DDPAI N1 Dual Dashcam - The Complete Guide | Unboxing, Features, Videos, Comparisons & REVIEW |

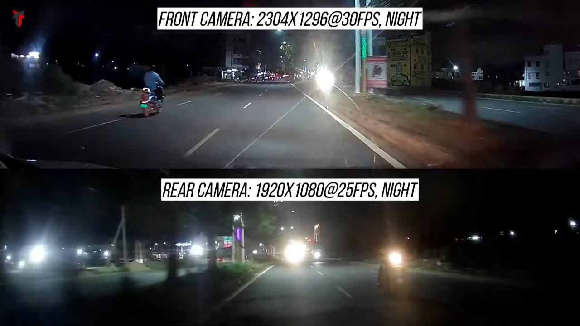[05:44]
at 30 frames per second and the rear camera offers a 1080p resolution at 25 frames per second but in the rear camera you might observe a bit of glare here and there in the front camera you absolutely see no glare and that's a very good thing overall the video quality as i said is decent and gives you value for money the brightness contrast and saturation levels are also more or less
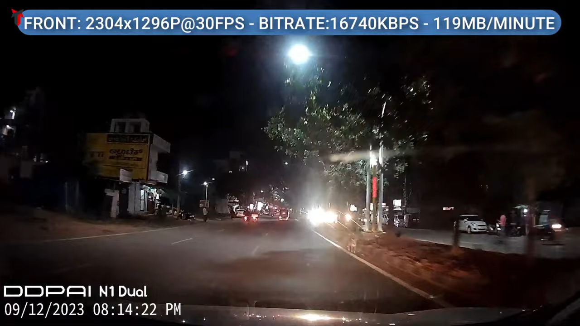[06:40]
the front dash camera so as you can see the front dash camera gives you a resolution of 2304 into 1296p at 30 frames per second the bit rate of the video is around 16 000 kbps and a one minute file size from the front camera will take about 119 mb on your micro sd card the overall night footage is decent it has a significantly lesser amount of glare than expected slightly lesser saturation but overall you get the clear picture of the entire incidents or the entire events that are happening in